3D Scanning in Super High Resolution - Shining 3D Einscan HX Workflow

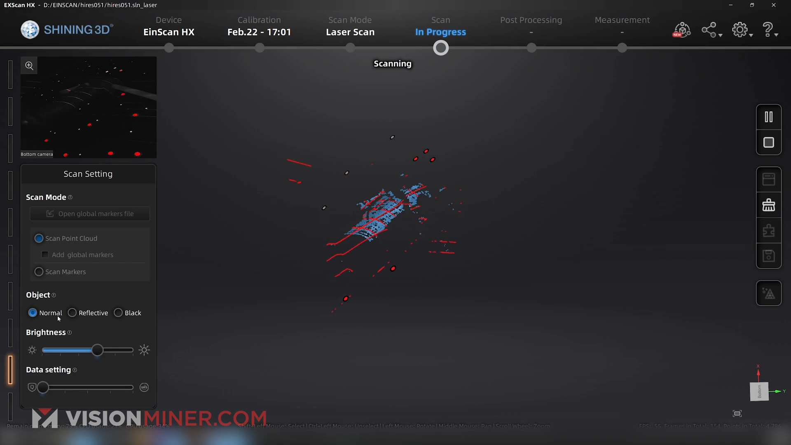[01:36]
So I'm actually going to zoom way in here just so you guys can really see the detail just by clicking that button on the actual unit.
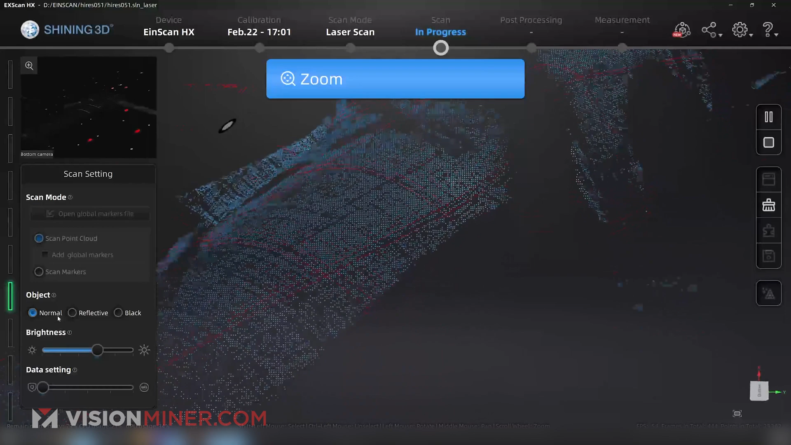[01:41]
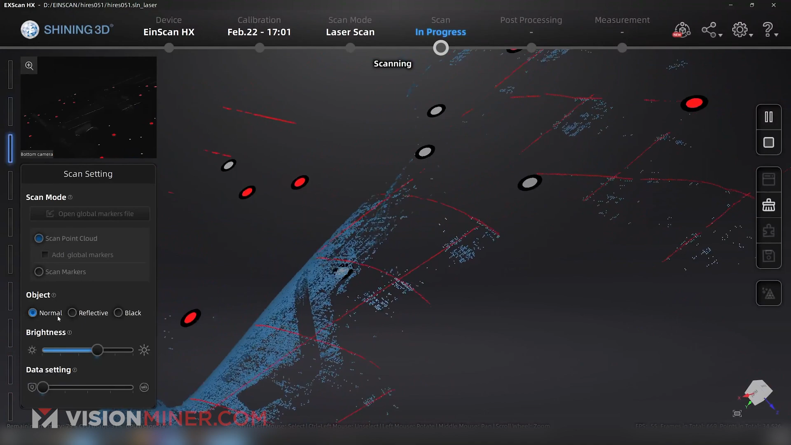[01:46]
So I want you to see how cool it is when it picks up the data.
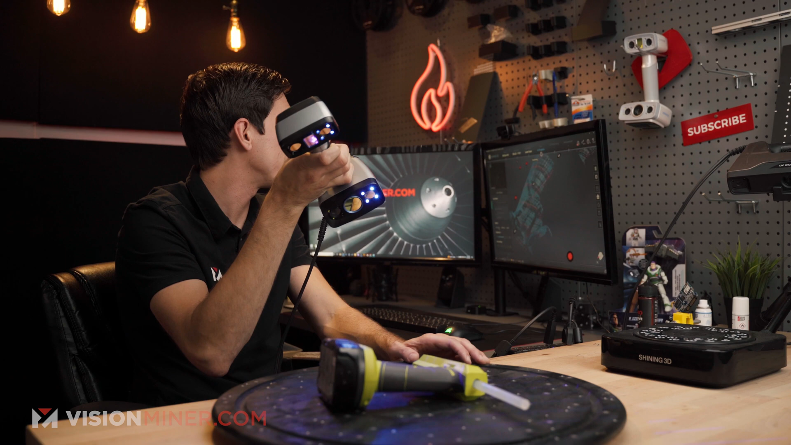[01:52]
Now those points are all 0.05 millimeters apart, so we kind of have to just stay on them for a bit to gather as many points as we can in that area.
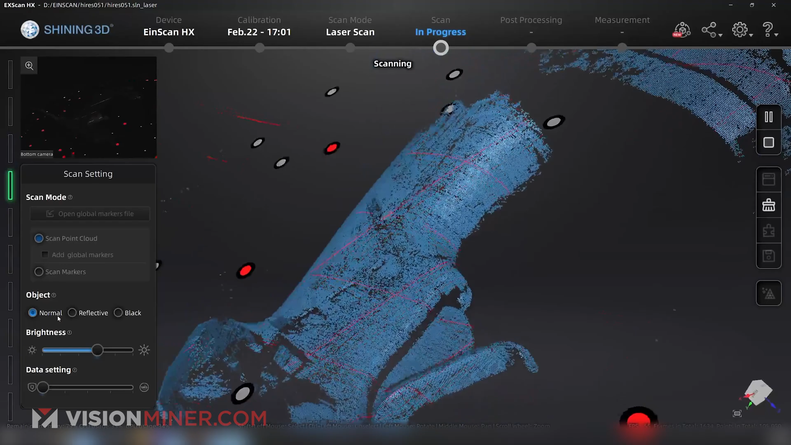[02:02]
Now a little trick if you're running around an older machine or you're limited in RAM is to actually pause your scan in the middle of it,
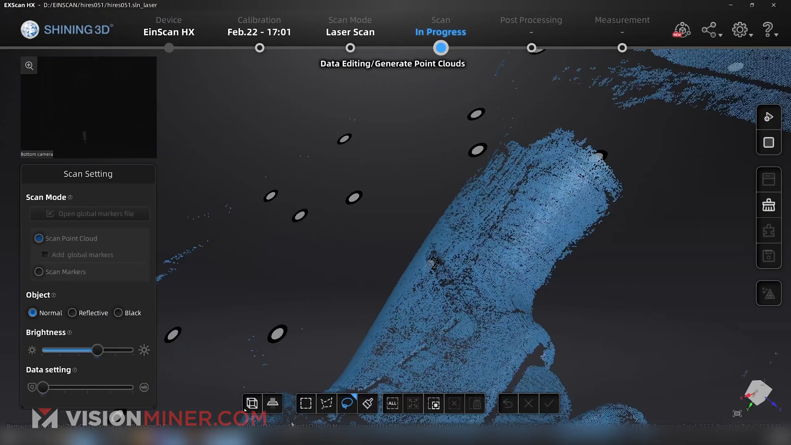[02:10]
and then go down here and hit cutting plane,
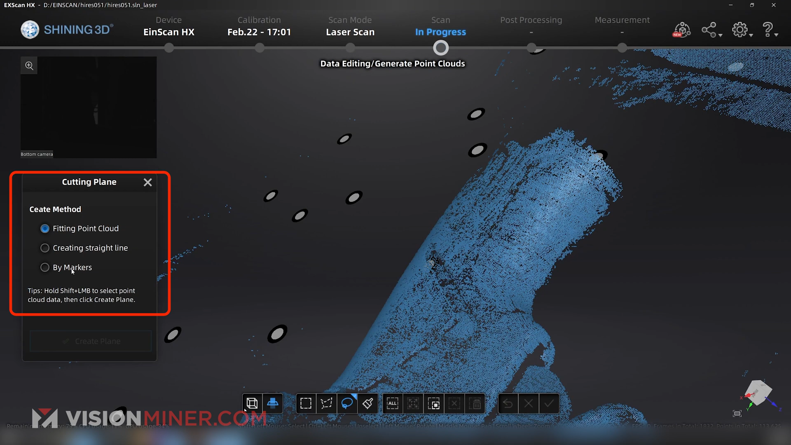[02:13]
and then I'm going to select by markers and select one, two, three markers,
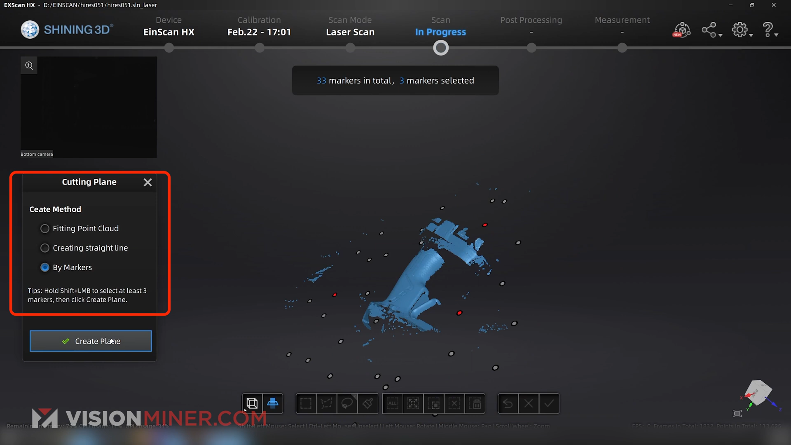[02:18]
create the plane, and just drag that a little bit above all the stuff on the turntable,
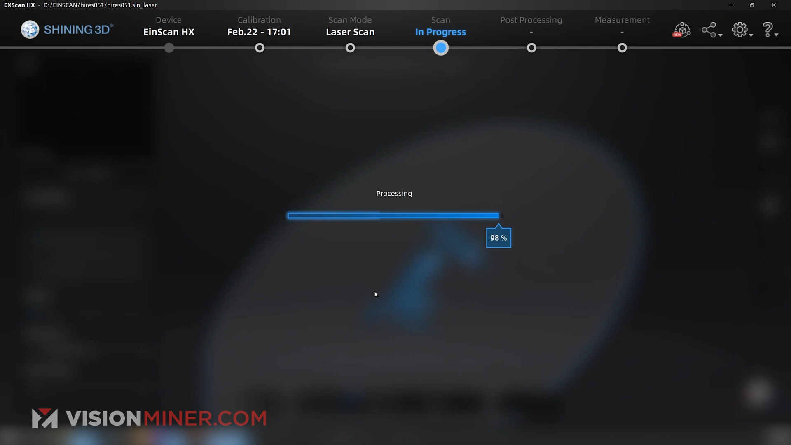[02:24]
and now it's not going to capture any of the table or anything below the cutting plane that I just entered.
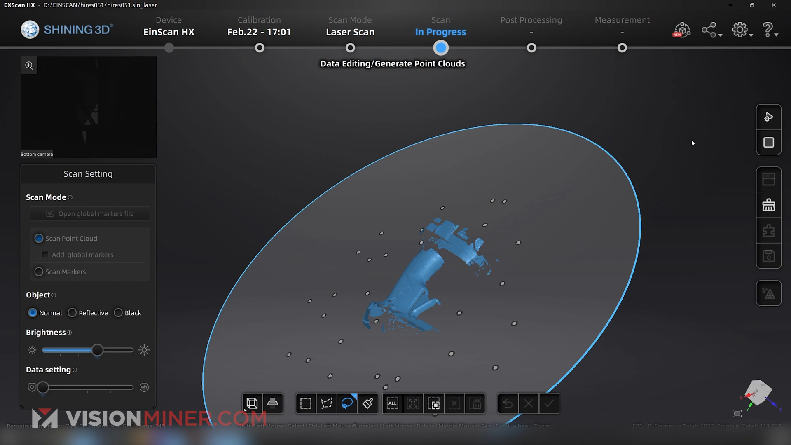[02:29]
So now I'm just going to go back to the scan, I'm going to hit the button again, enter preview, zoomed in, and I'm going to start scanning again.
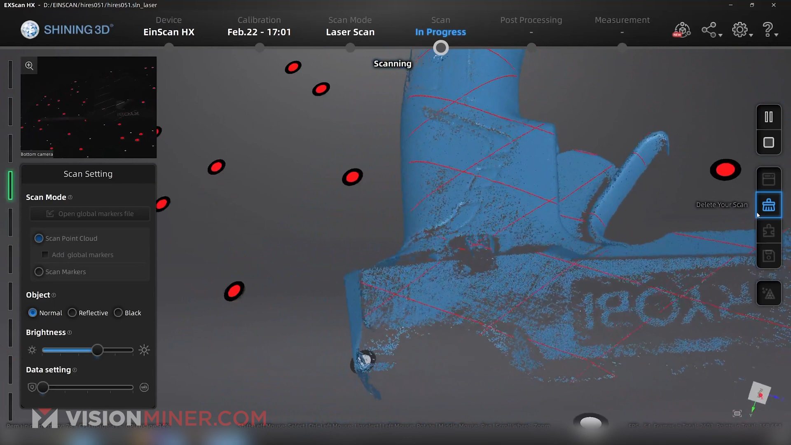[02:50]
moving it relatively slowly trying to be smooth,
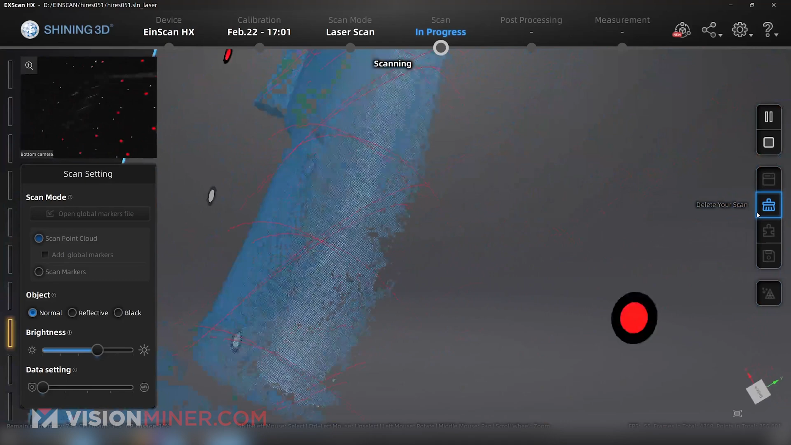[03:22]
you see it's filling in those little details in those certain areas.
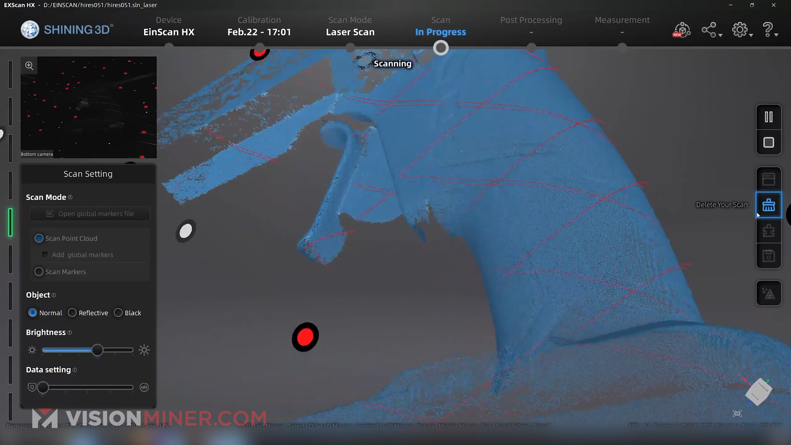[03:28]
All right, and I think that's should be enough data for that area of the handle. So let's go in and check it out.
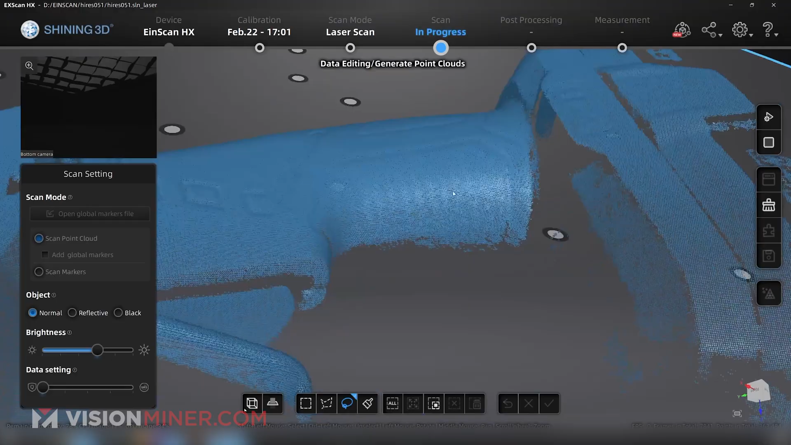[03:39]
So this is the preview before we've generated the actual point cloud.
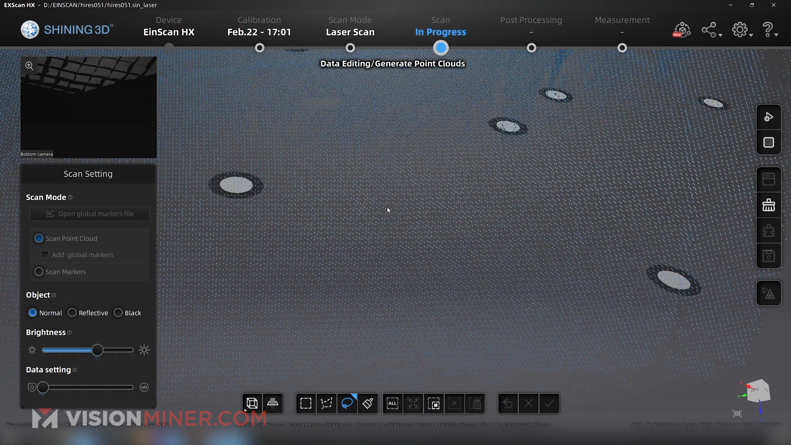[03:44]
So this detail here is actually going to get a lot better once we generate the point clouds and then export to a mesh.
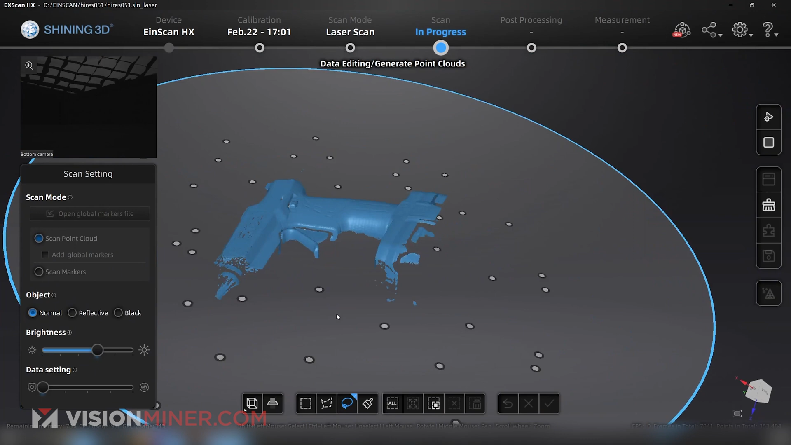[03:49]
So I'm going to delete any extra scan data that I don't really want because it's just going to make it take longer to process.
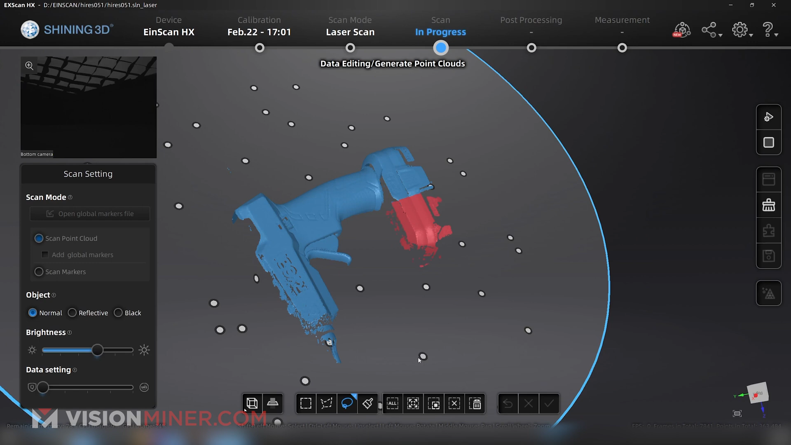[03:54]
Get rid of some of that, get rid of some of that, get rid of this whole top section that we're not looking at,
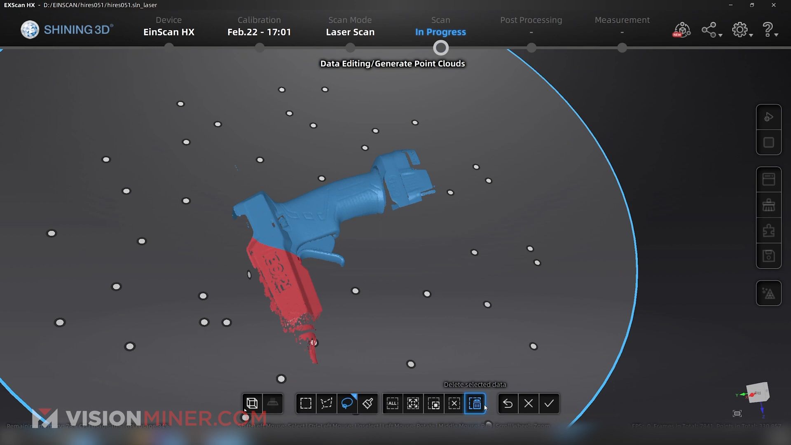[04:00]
some little stragglers over there.
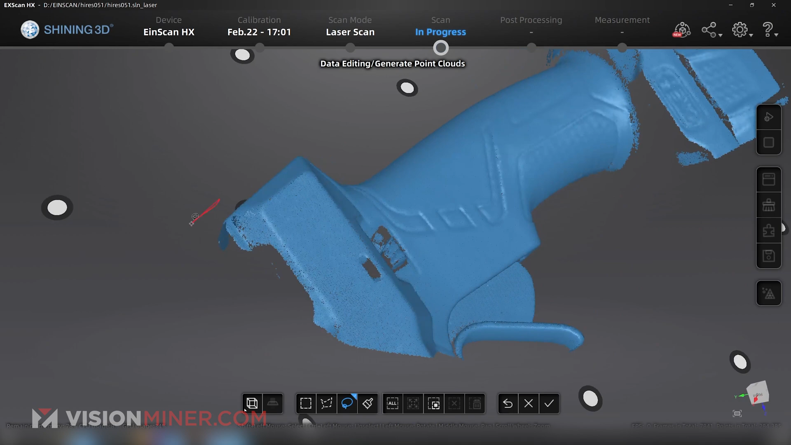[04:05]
Most of this area, it's, it's all just smooth.